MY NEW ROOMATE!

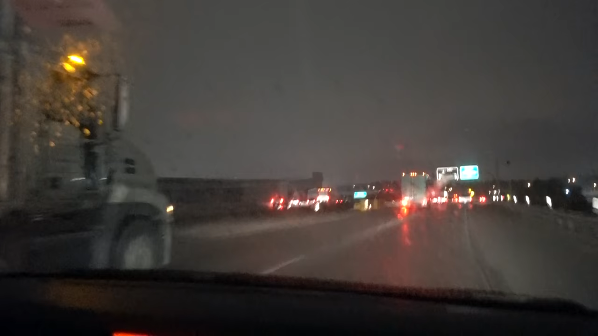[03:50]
It's raining! TD brought the weather with him, damn it! Oh shit, it is raining bad now.